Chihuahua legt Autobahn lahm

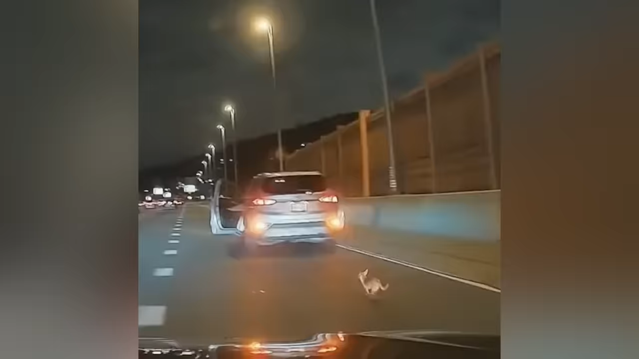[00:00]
Dieser Mini-Hund legt eine ganze Autobahn lahm. Der kleine Chihuahua wird von einem riesigen Pitbull erschreckt, büxt aus und läuft in seiner Angst auf einen vollbefahrenen New Yorker Highway.
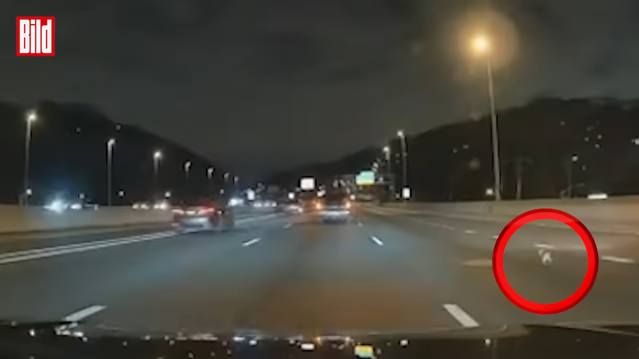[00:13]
Lebensgefahr für den winzigen Hund, hier droht er schnell unter die Räder zu kommen.
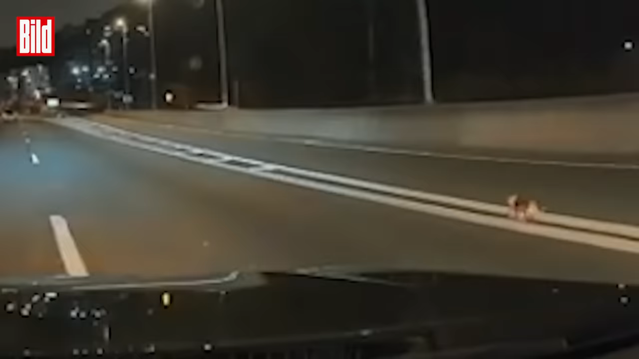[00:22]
Doch das wuselige Tier wieder einzufangen ist gar nicht so einfach, es beginnen dramatische Minuten inklusive Verfolgungsjagd. Denn mehrere Autofahrer bemerken den Ausreißer und wollen ihn retten. Allerdings haben sie nicht mit seiner Ausdauer gerechnet. Die Dashcam dieser Autofahrerin filmt alles mit.
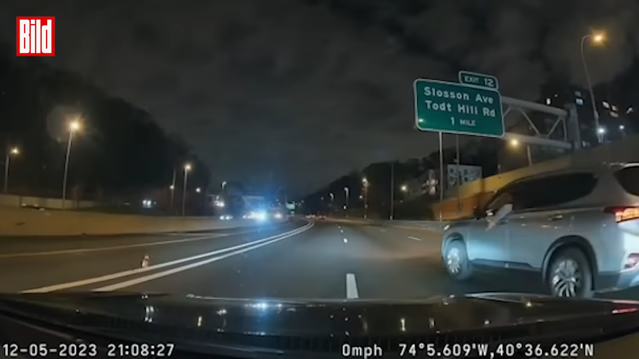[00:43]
Immer wieder versucht sie ihn auf einer Spur zu halten, hofft, dass ihm irgendwann die Kräfte ausgehen. Dann bemerkt sie, dass etwa 20 weitere Autos genau das gleiche machen. Bis sogar diese Frau aussteigt und hinter dem winzigen Chihuahua herrennt, zugegeben, die Aktion ist nicht ungefährlich.
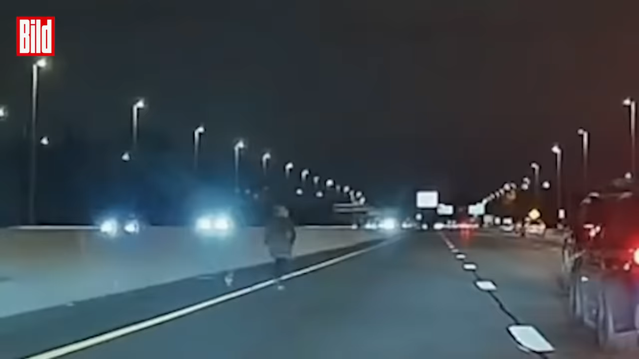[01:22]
Am Ende ist sie aber von Erfolg gekrönt, der Chihuahua ist in Sicherheit.